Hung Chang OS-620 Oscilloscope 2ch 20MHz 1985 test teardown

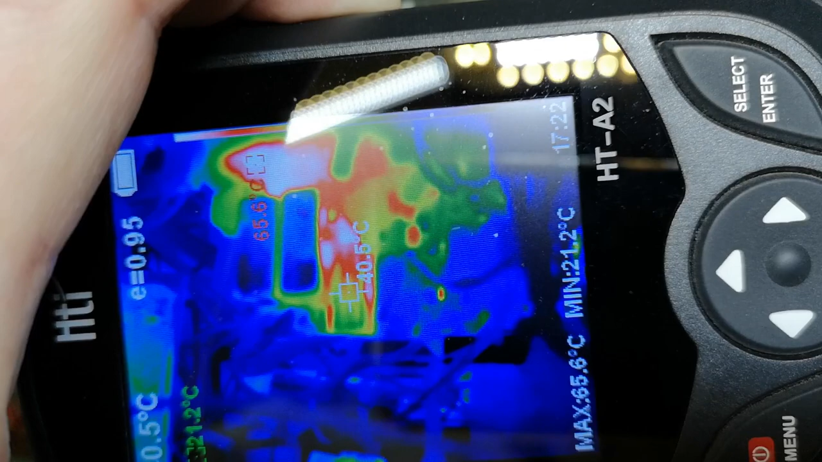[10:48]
On screen: max 65.6°C, min 21.2°C
what have we got here 60 celsius and that is uh quite all right the reason why
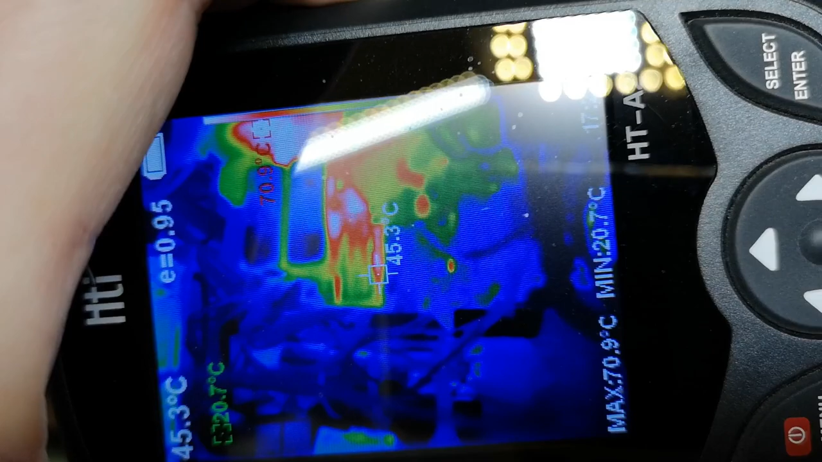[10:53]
On screen: spot 45.3°C, max 70.9°C, min 20.7°C
the heat sinks look like they are cold that is because they are shiny in
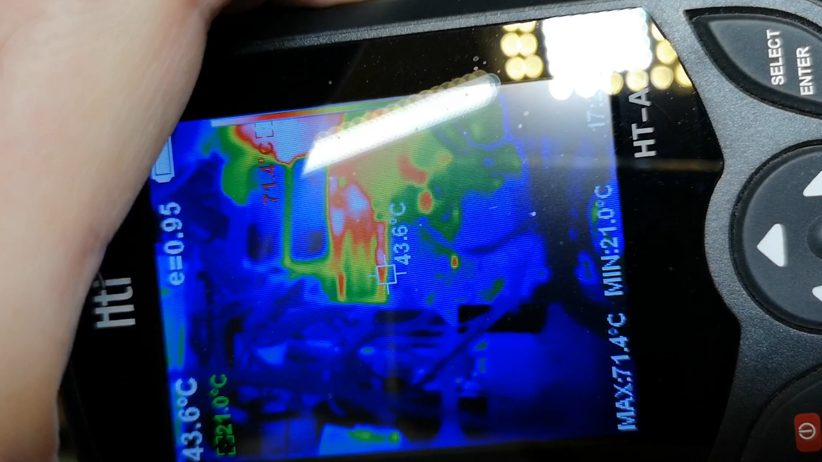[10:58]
On screen: spot 43.6°C, max 71.4°C, min 21.0°C
the surface so don't they don't reflect heat
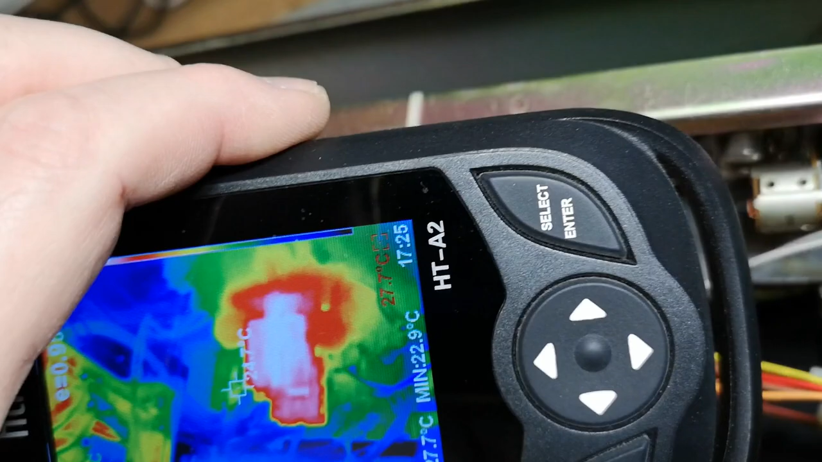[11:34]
On screen: min 22.9°C
and look what happens now now it runs colder but
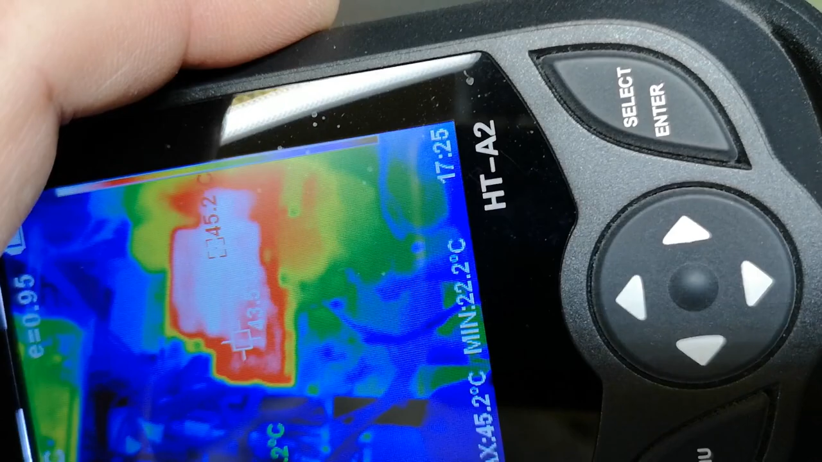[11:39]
On screen: max 45.2°C, min 22.2°C
also the heat sink actually emit all the heat